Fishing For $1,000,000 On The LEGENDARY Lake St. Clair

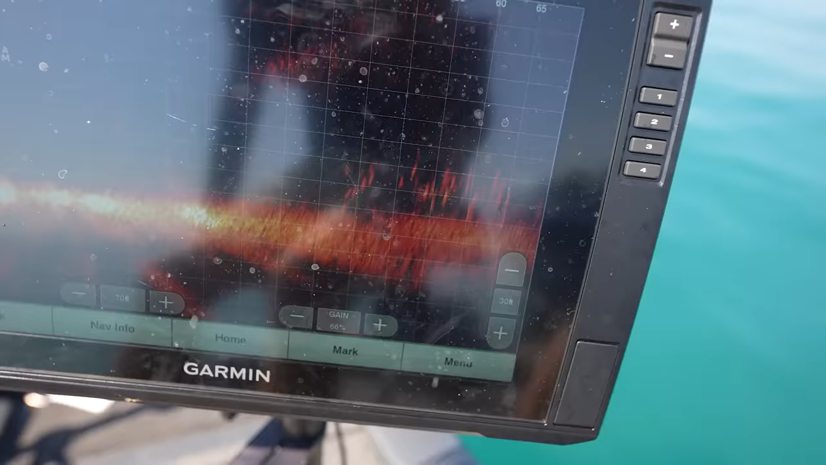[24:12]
I think that they're little bait fish or something. They're not that small, but I think that they're like maybe white fish, or I don't know. They're not perch because we'd be getting bit by them if they were perch.